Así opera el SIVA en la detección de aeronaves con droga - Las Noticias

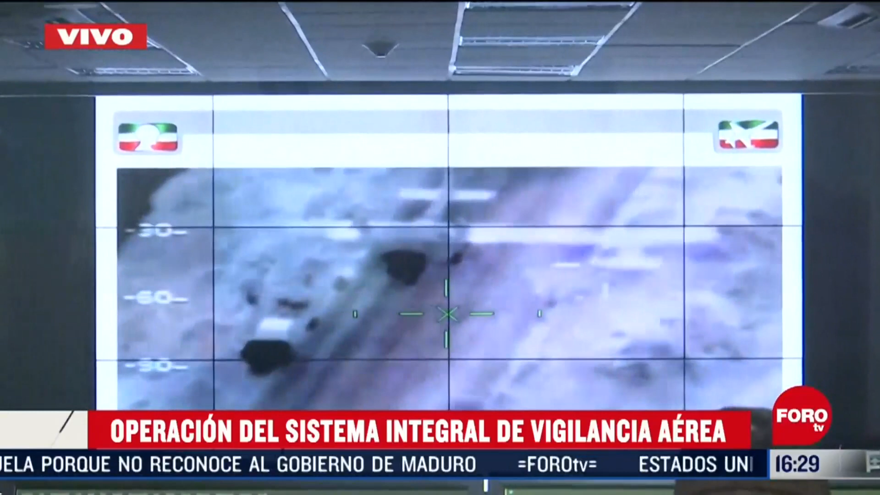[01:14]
Cuando se detecta que alguna aeronave podría ingresar a suelo mexicano y que podría realizar actividades ilícitas, se lleva a cabo el alertamiento tanto de
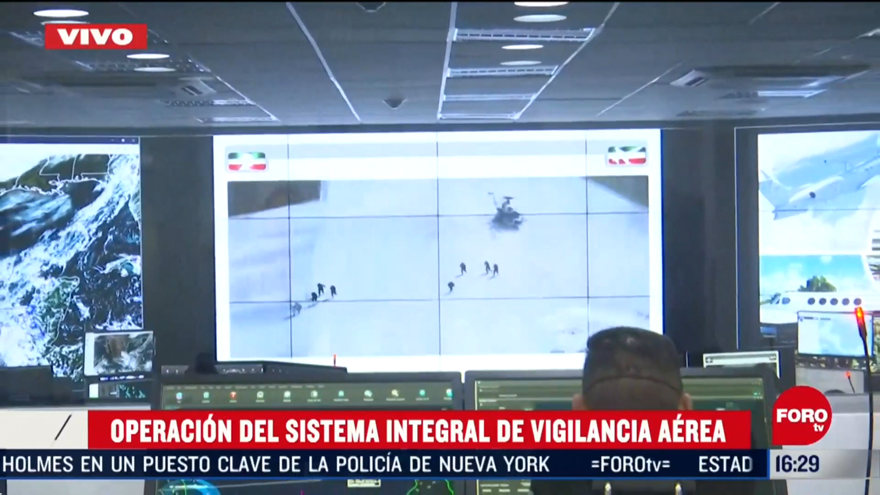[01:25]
aeronaves de la Fuerza Aérea Mexicana como de tropas del Ejército. Ya aquí en México, en caso de que justamente cruce suelo mexicano, pues se despliega el avión de detección que ordena despegue de aviones interceptores. También eso ocurre en este punto.